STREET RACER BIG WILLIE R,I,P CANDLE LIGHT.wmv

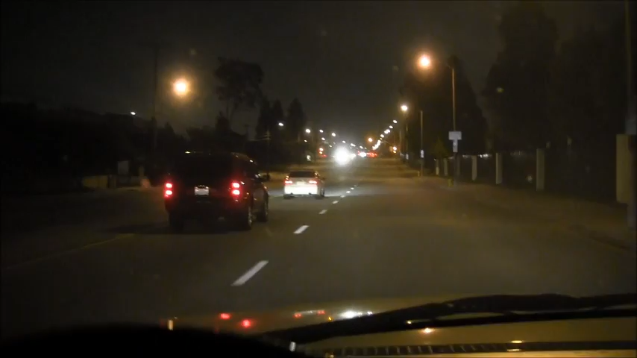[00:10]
Compton Speedway is open. It's only 9 o'clock. It's cracking out here. But the law, you know, will be out here. And it is what it is. I heard cars out here. I just came through in an S. Didn't see nothing. But I just seen a few police cars. Everybody's still at Irwindale right now. But it looked like it's cracking over there. Let me try to zoom in. I see cars and the police over there,